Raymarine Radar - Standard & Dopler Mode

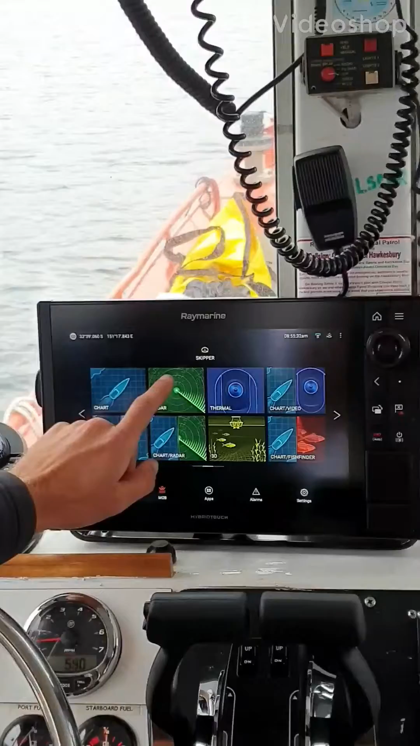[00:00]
So, radar. We went through a bit of the radar.
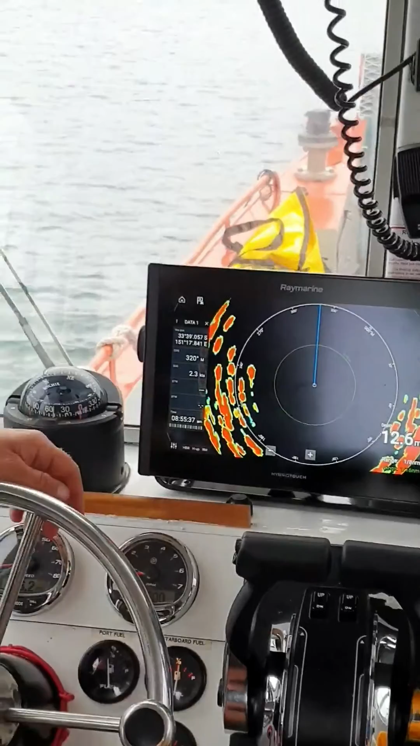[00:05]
We've got two modes with this radar.
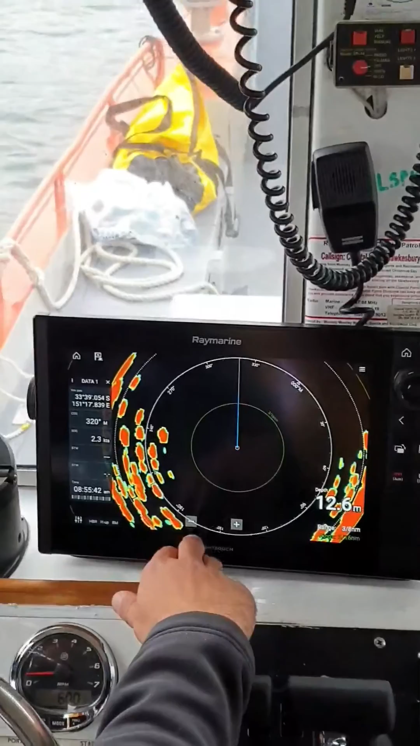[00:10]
We've got the standard HD mode in the middle of pit water here.
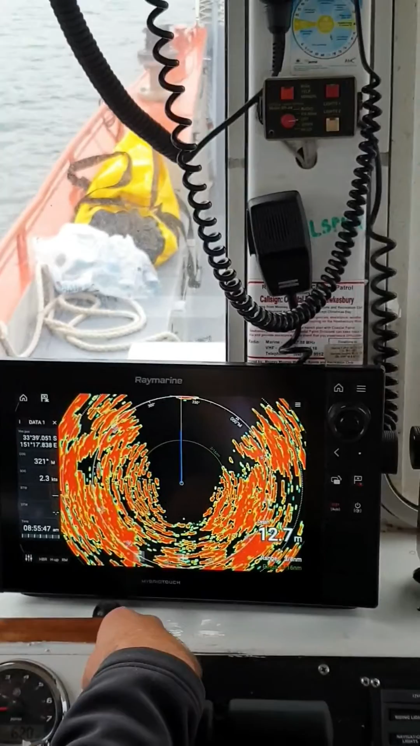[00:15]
So you can see that we've got the island and the moored boats in the island poking out in front of us.
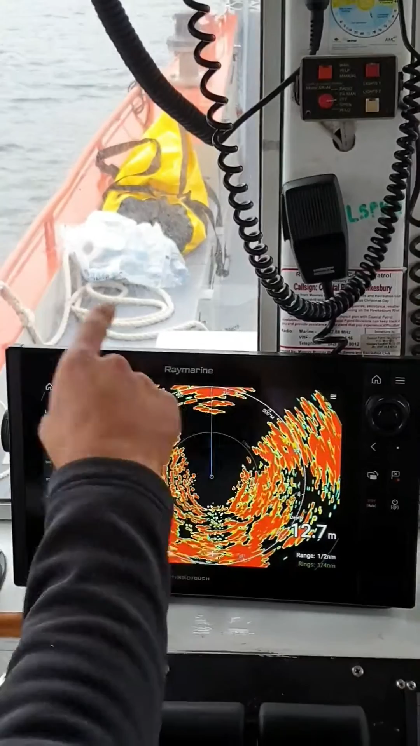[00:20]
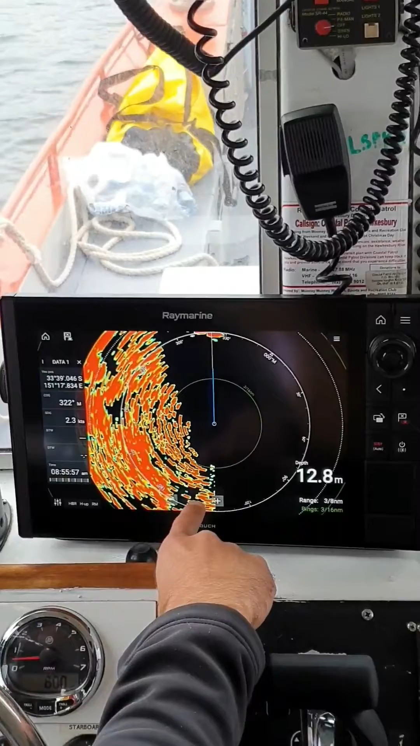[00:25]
You've got the plus and minus for the range or you've always got your rotary dial.
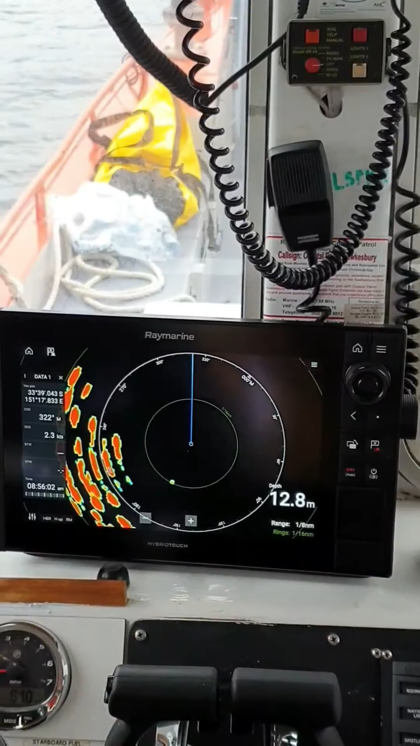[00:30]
You'll notice even as I'm doing stuff, just talking, I'll be pressing buttons sometimes and it's just the way every user is going to be different. So that's your standard mode and then we come across to here,
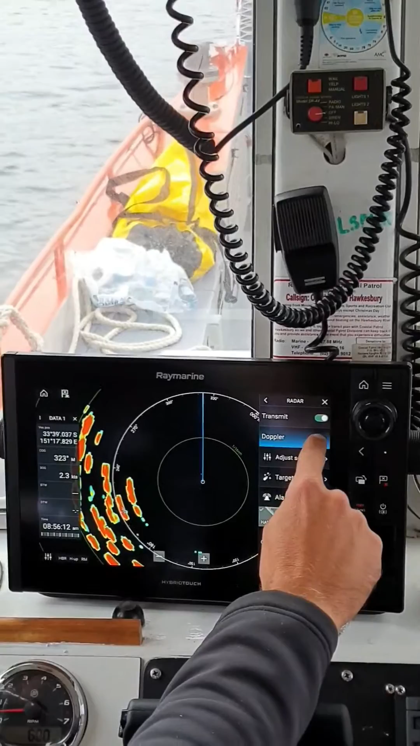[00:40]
we've got the Doppler mode and the Doppler mode you're going to use when, as I said,
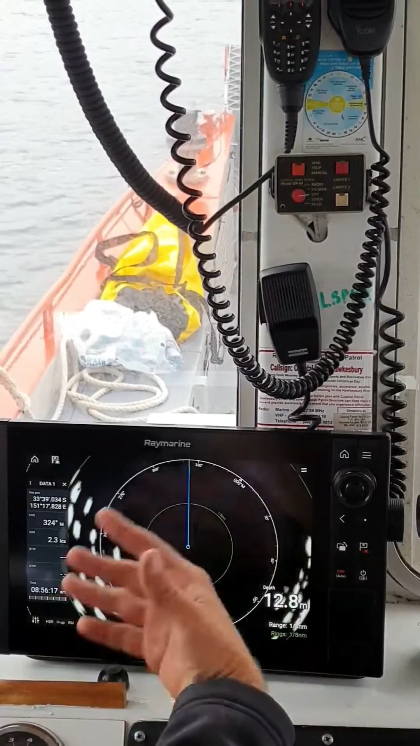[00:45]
when you're in high traffic areas or areas where there's boats coming at you.
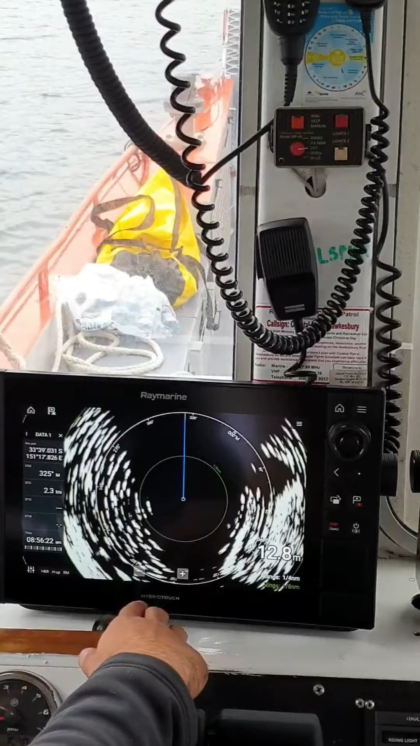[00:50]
In Doppler mode, any stationary object will just appear as a white grey.
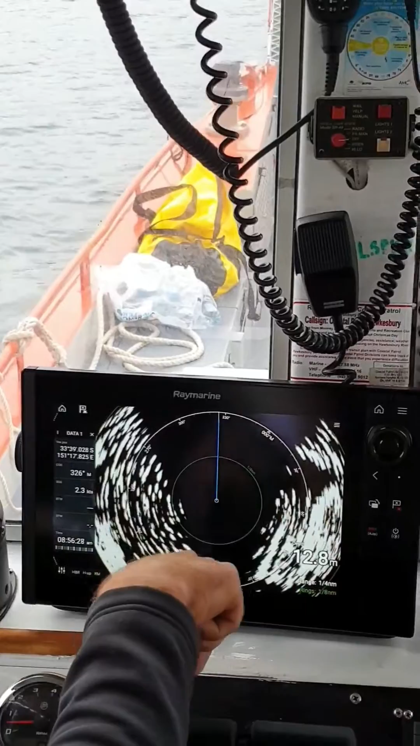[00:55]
Any objects moving towards us will appear as red. Here's an example.
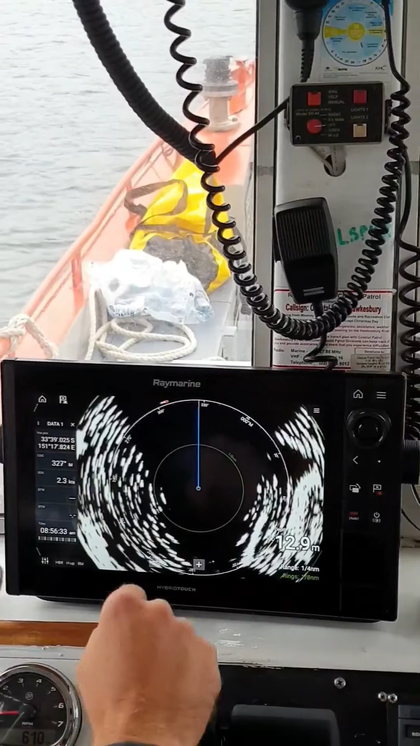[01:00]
We've got a little tinny coming across here. There he is. He just washed up a moment ago.
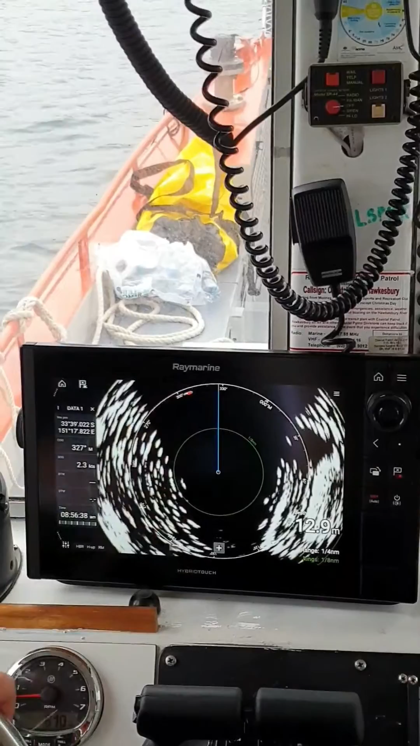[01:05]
He's a small boat so he's only appearing as a small object but we can see he's coming through as red.
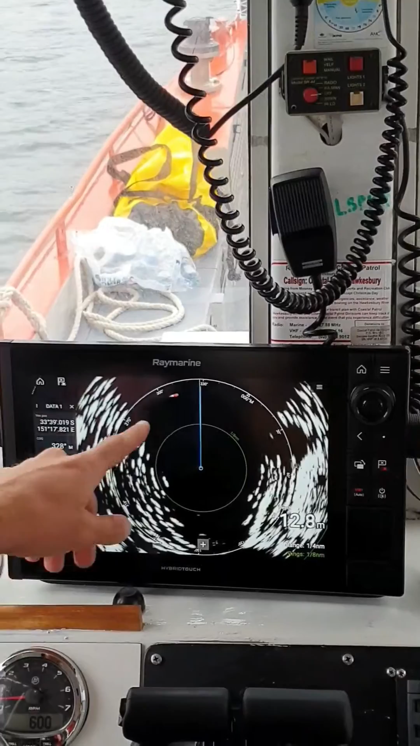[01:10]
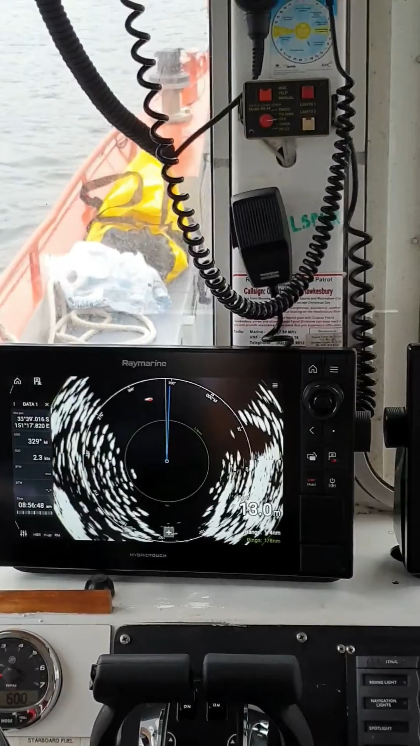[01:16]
And then what the system's doing there, it's seeing the gauge between that object and us close.
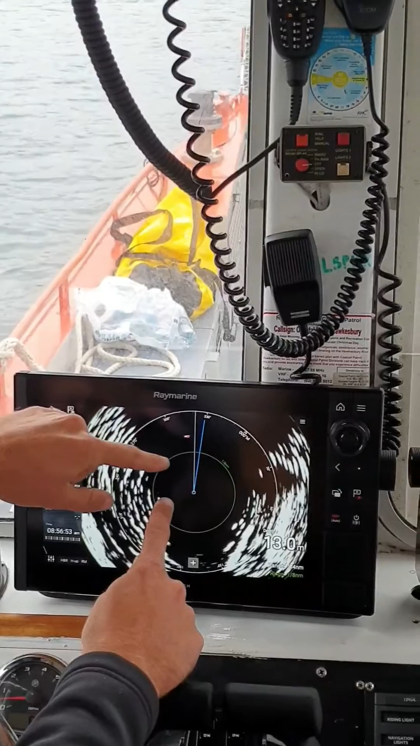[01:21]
It's also seeing that object and identifying that object
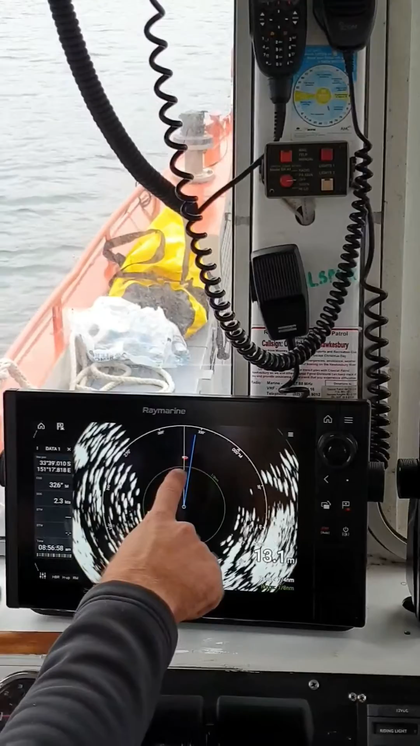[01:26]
as a moving object because it's moving past everything else that's stationary here. Just a question on that, the blue line indicates? Blue line is our course over ground. And it'll slowly, course over ground will always lag. So you can see he's almost a beam of us now.
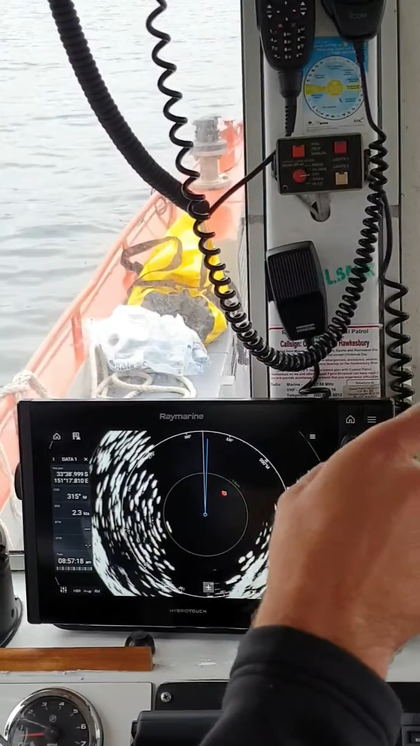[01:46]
Once he becomes a beam, he'll go grey for a minute and then he should go green.
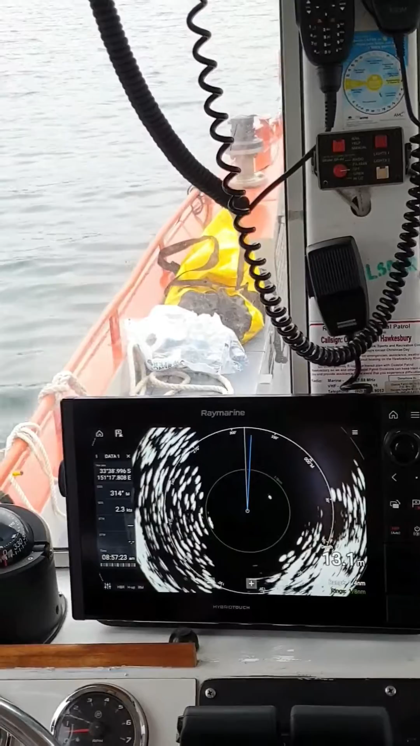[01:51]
So he's gone grey. And he's going to start to go green. Green, yeah.